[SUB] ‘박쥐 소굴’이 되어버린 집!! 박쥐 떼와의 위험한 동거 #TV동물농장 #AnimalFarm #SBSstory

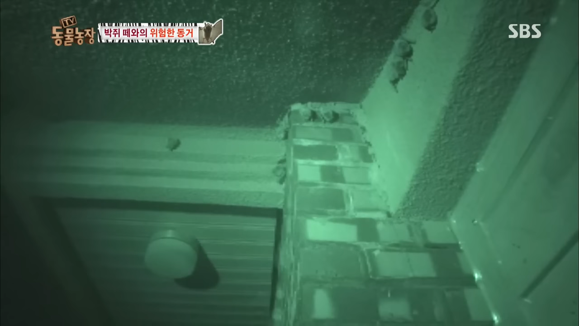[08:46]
그렇게 박쥐들이 썰물같이 빠져나간 뒤 두 시간이 지나자 먹이 사냥을 떠났던 녀석들이 하나 둘 돌아오기
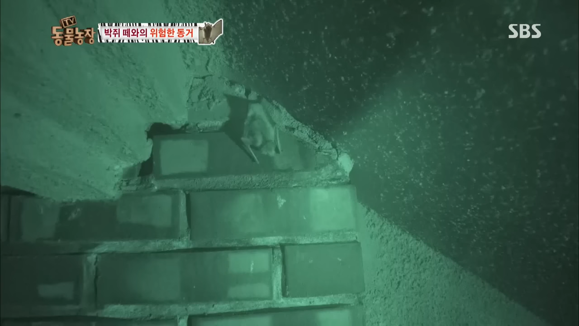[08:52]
시작했다 시원하게 볼 일도 보고 서서히 날이 밝아오자 서둘러
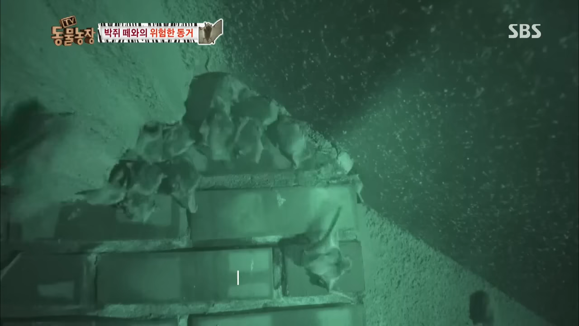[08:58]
구멍 속으로 들어가기 시작하는 녀석들 그렇게 박쥐들의 야간 비행은